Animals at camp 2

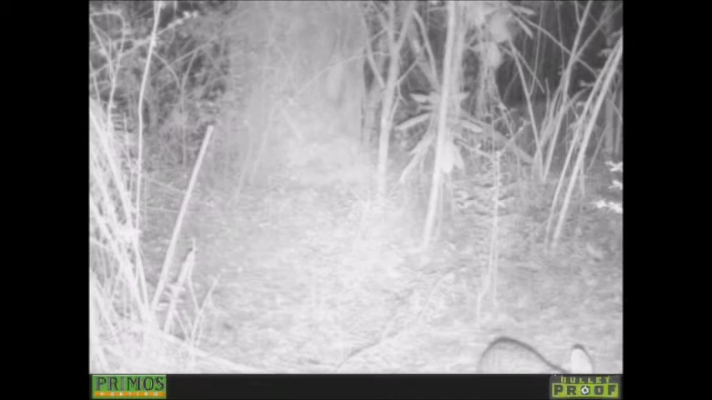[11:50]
Not Bambi. It's Daisy. Oh, yeah. Daisy. How you doing, Daisy? Boy, he, she looks very delicious. Yeah. Wait a few seconds. You might see that buck. I'm never right. We call her buck on that camera. Yes, we did. Oh, yes, we did.
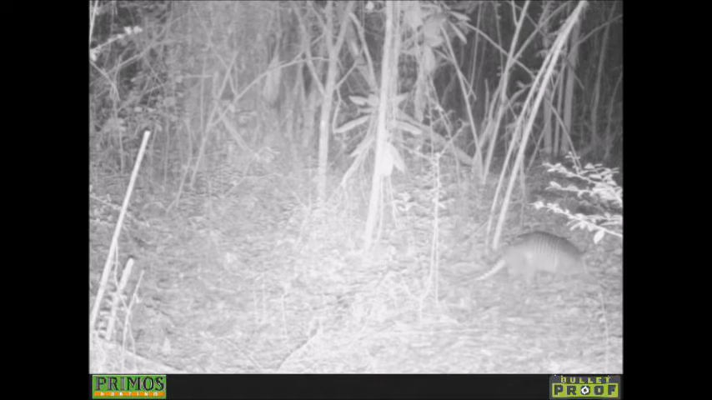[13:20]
What? You just recorded a bush? Why you put a bush around, damn you, Ranger? Oh. Maybe we got a speed bump. And another video that don't belong. Oh, something, oh, there it is. What the hell is that?
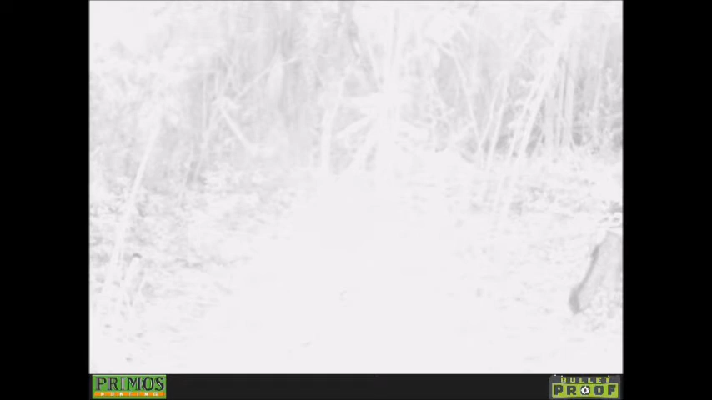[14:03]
Look right at the cameras. I see my reflection here. Okay, one of those big bright light videos. Got a coon there. Um, Fox? I don't know.
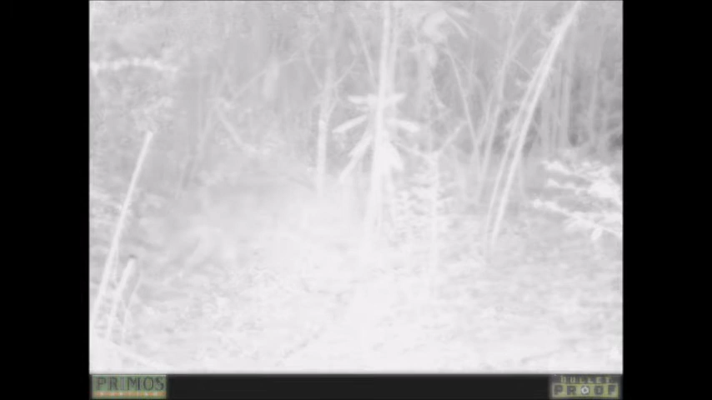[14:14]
I don't know about that one. Um, I don't see nothing in this video part.
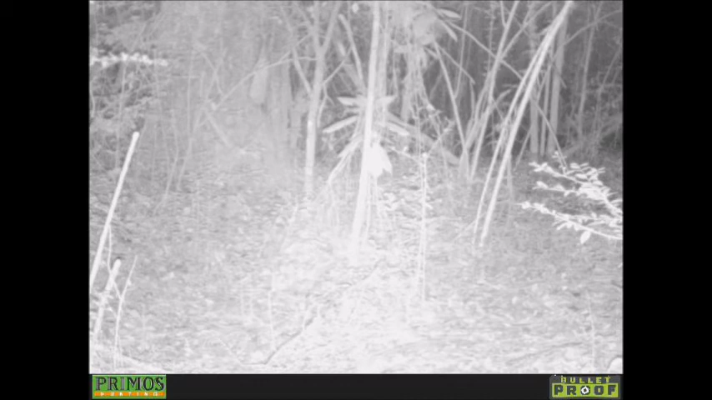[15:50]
Another coon. I got plenty coons out here. Or maybe the same coon going the same way all the time. He's doing his little rounds. And I finally saw that bobcat my friend saw. He said he saw out there. I know we have him, but I didn't know they were in my location.
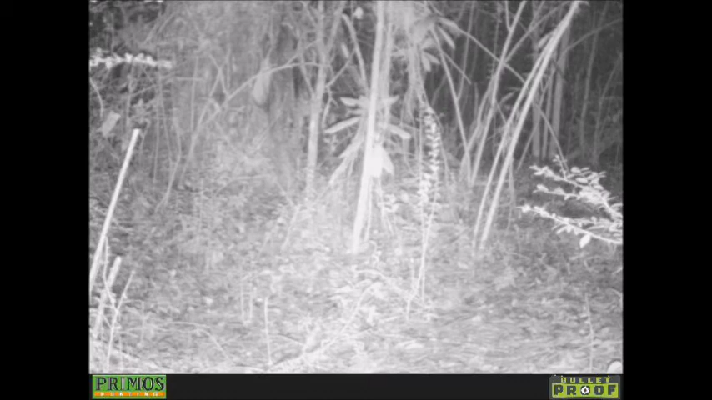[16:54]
What is this one? Another bad video? Oh, look, it's Daisy. That's what you put that here for. What are you doing? What are you doing?
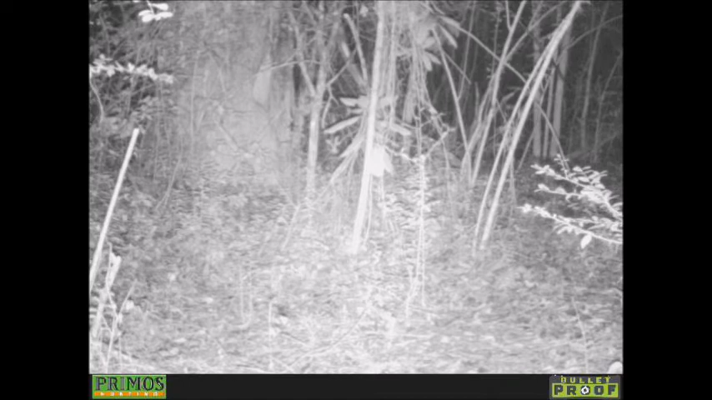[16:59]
I'm a moose. You should probably heard me coming because, believe it or not, when I'm out there camping and I walk by,
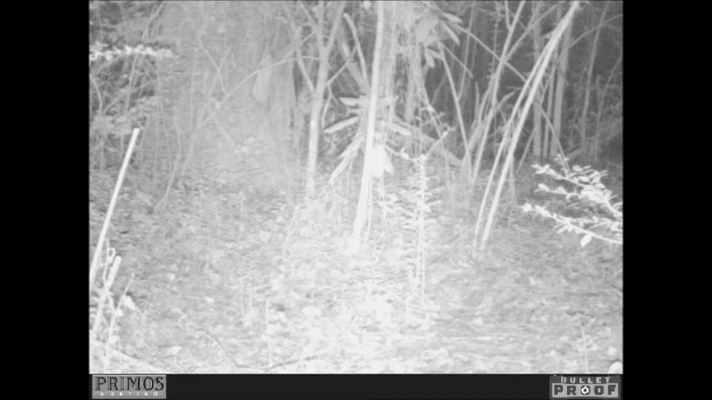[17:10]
when I check my cams, I see an animal pass through this really fast and I walk right by in the next video. Now, here's a very special treat for y'all.
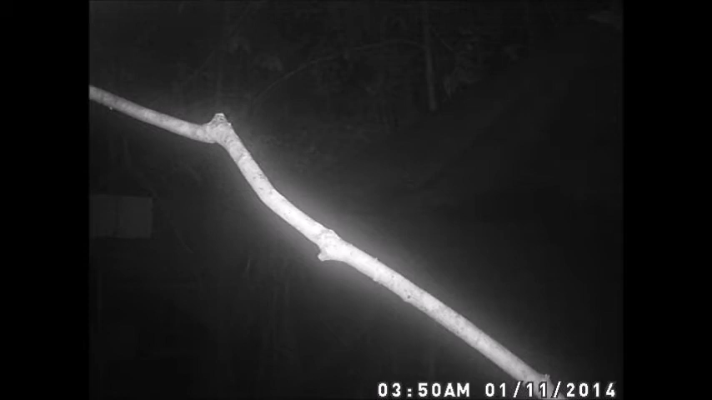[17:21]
How many people have a random mouse? Where's that mouse? Bam. Is that quick? Usually, they saw a mouse really fast to go across this stick. But, here's a real treat for y'all, folks. Now, ready? Are you ready? Come on.
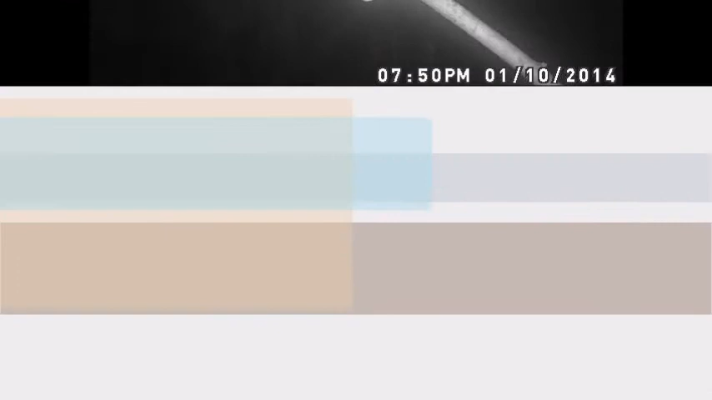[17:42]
Go faster. Now, it's taking its time. I know some cams take more video. This one takes like a 13 second video. Where the other videos only like five.
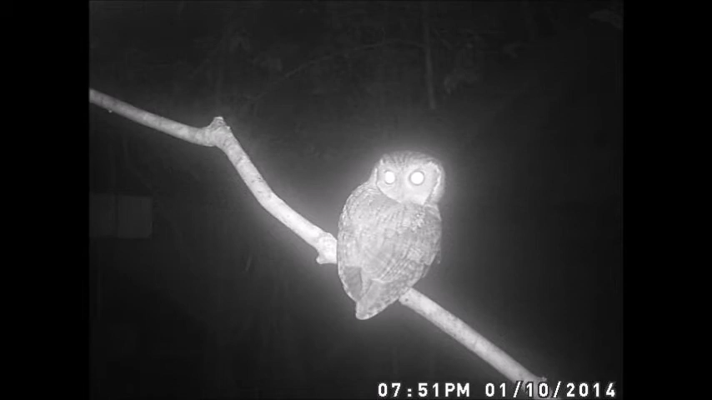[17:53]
I need to make it higher. Here you go. Hoo hoo. I got a owl. In me camp. He's probably trying to eat all those mices that they're out there. Boy, those things are scary sometimes. You can look at their eyes and they just look at you. This evil look. It's just the way their face is.
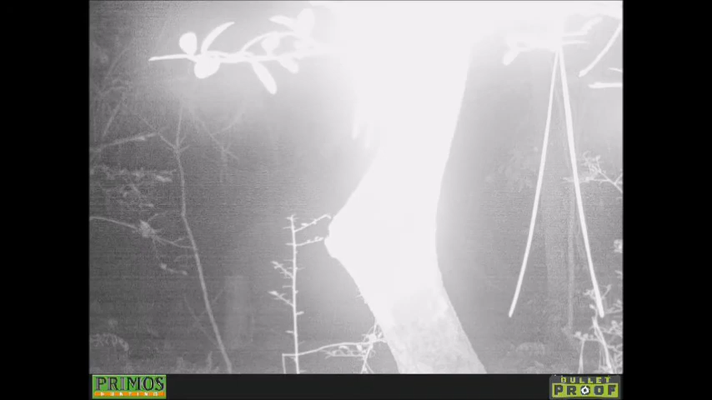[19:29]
I got a possum eating a mouse or a rat I caught. And a lot of fox.